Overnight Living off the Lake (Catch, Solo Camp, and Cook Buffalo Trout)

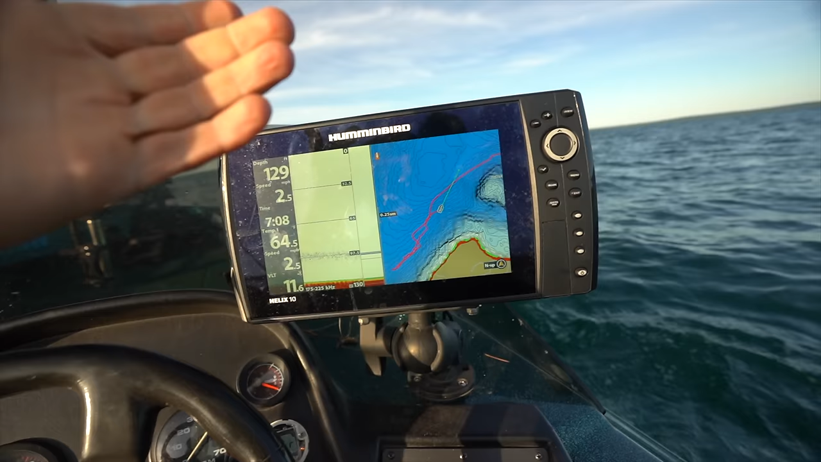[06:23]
All right, so I really don't know what I'm doing out here still. This is my first season fishing this lake, and it's humongous, so I'm kind of just a little pebble out here, trolling 2 lines, really not doing anything drastic. People come out here and they troll like 9 lines at a time to try to catch fish.
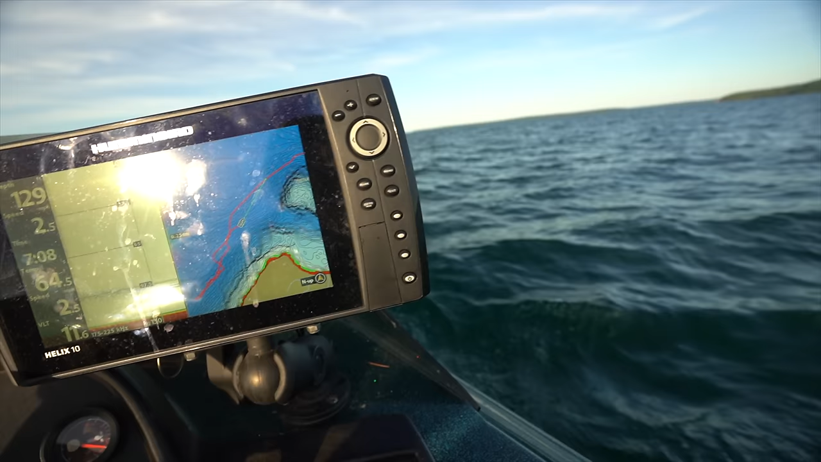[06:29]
I'm just kind of in a high percentage area, hoping that I stumble across something and get lucky. But anyway, what I'm doing today is I'm fishing 128 feet.
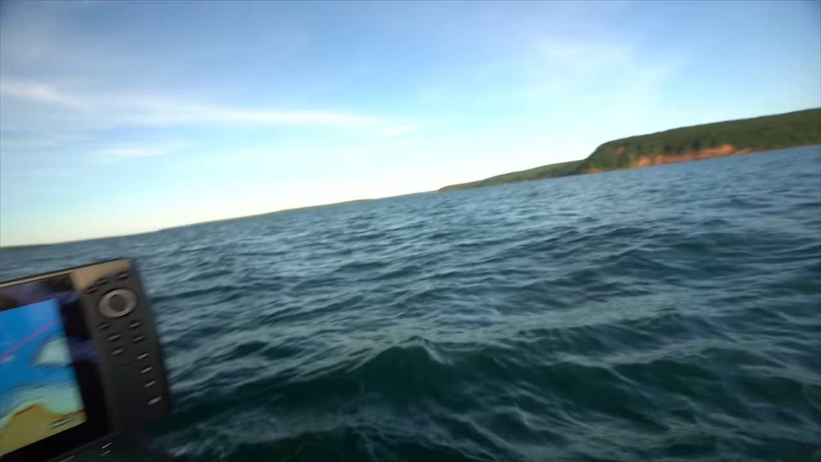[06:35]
I've got this line down. It's 110 on the reel counter, so that means it's probably about 80 feet down.
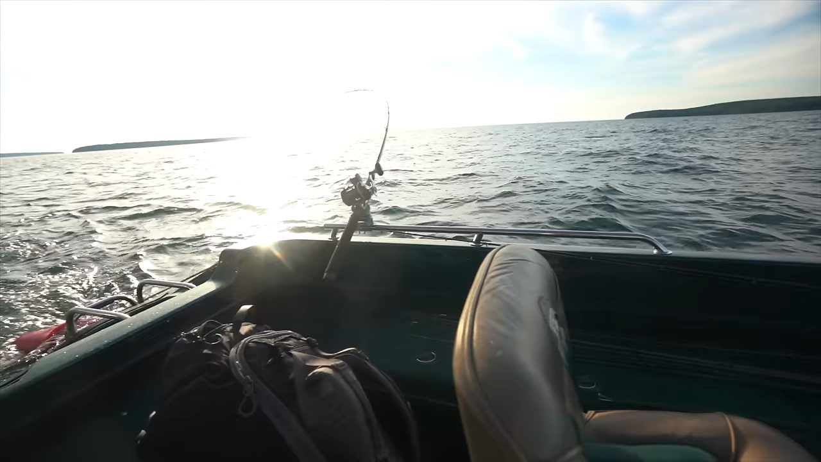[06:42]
And then this line's down at 90 feet, so that probably means it's about 70 feet down. Just kind of get some various depths until I find some fish.
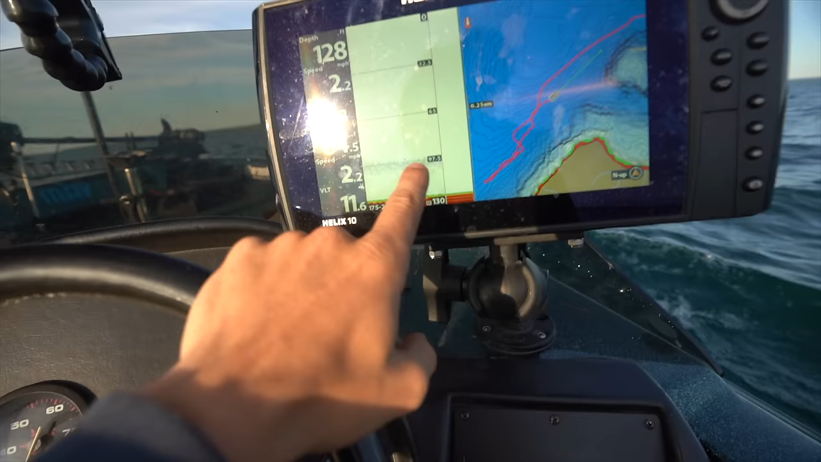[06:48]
Looks like we have a thermocline pretty deep right now at about 95, 96 feet, which doesn't really do me any good.
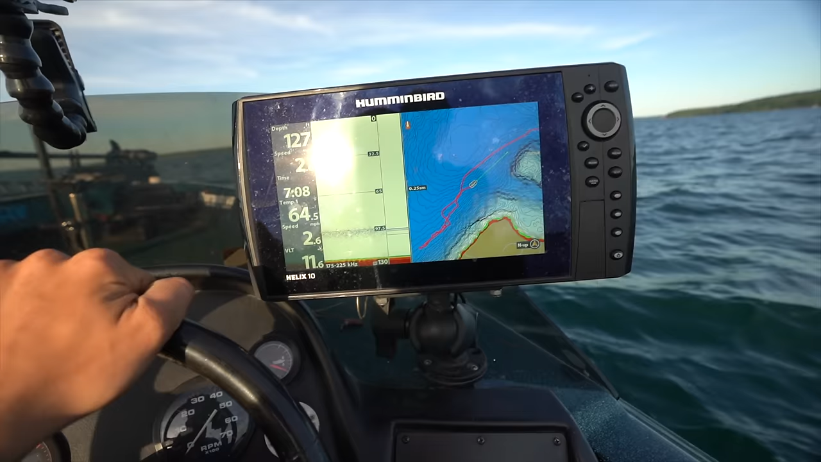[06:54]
I marked one school of bait back there, which is good. The scenery here is beautiful. There is not a single person out here.